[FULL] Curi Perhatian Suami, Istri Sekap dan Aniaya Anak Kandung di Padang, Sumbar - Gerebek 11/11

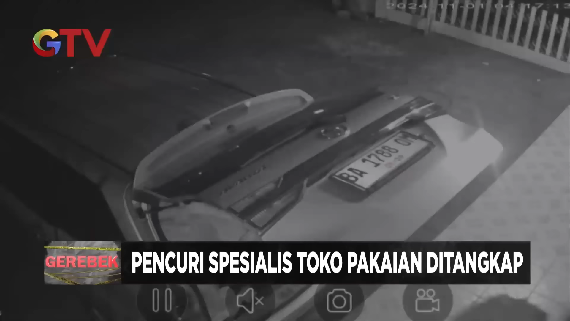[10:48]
Dua pencuri spesialis toko pakaian di wilayah Riau dan Sumatera Barat ditangkap polisi di Pekanbaru, Riau.
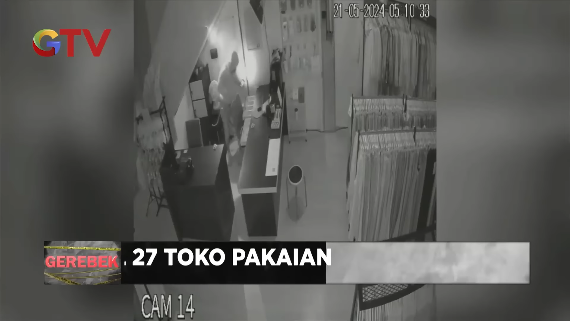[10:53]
Kedua pencuri berinisial RF dan F adalah
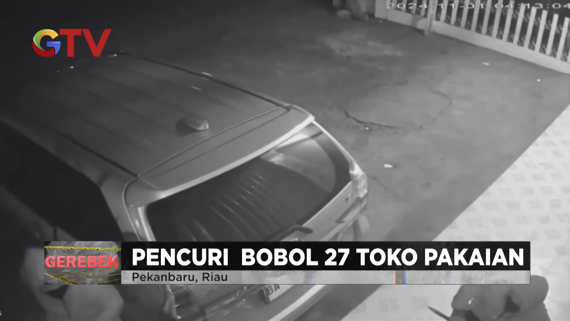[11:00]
kakak beradik yang telah beraksi sejak 2 tahun lalu dan membobol 27 toko pakaian dengan total kerugian mencapai 2 miliar rupiah.
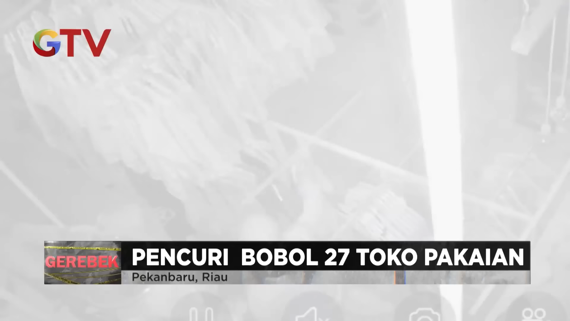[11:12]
Salah satu aksi yang terekam CCTV, dua orang pencuri datang ke salah satu toko pakaian di Kota Pekanbaru menggunakan mobil pribadi. Keduanya langsung beraksi mencongkel kunci gembok toko menggunakan peralatan linggis dan obeng.
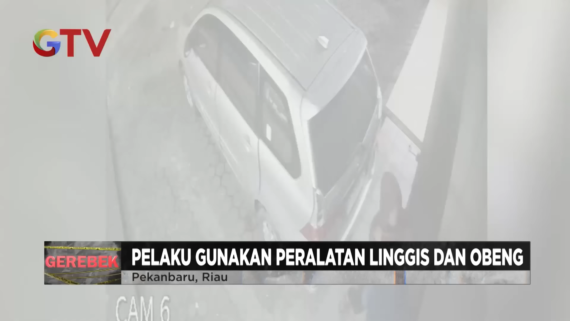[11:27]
Setelah berhasil merusak kunci gembok, pelaku merangsek masuk ke dalam toko.
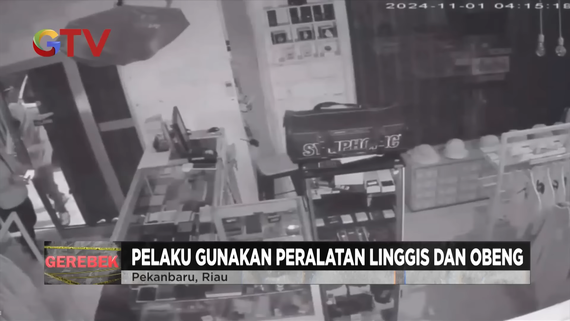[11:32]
Kedua pencuri langsung beraksi menjarah semua pakaian yang terpajang di dalam toko dan kemudian membawa kabur dengan mobil yang digunakan.